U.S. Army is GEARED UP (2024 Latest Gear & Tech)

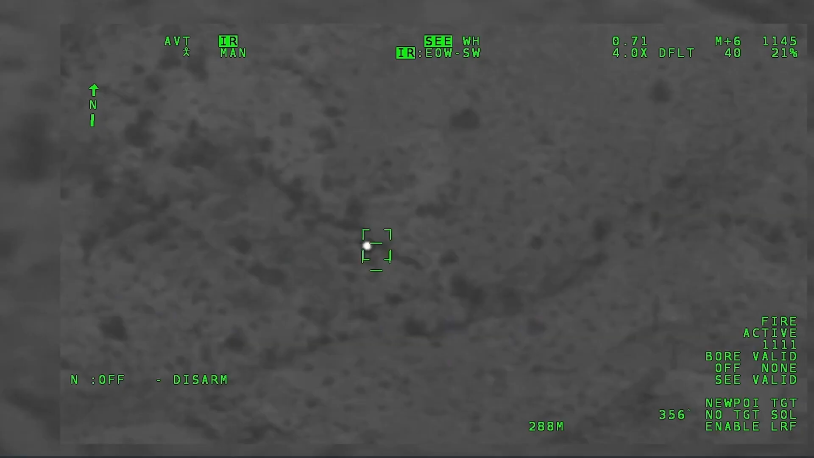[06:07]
This innovative ISR system boasts a sophisticated architecture
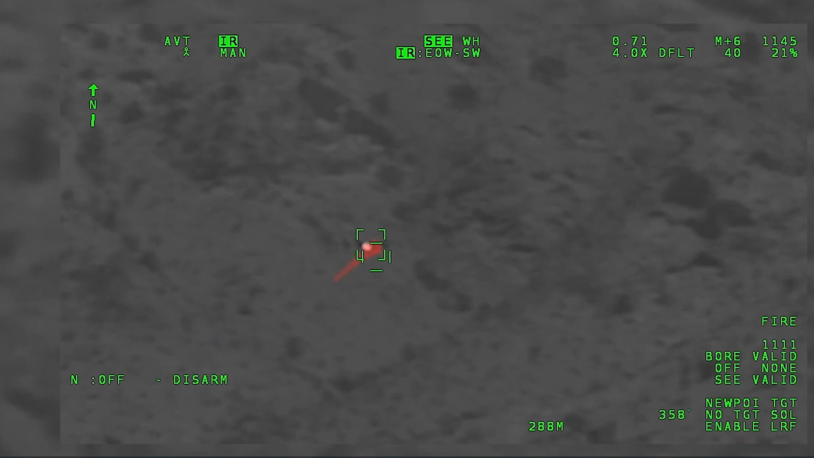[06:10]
that seamlessly integrates multiple key components. At its core, Vampyr leverages rocket-powered sensors, providing unparalleled reconnaissance capabilities.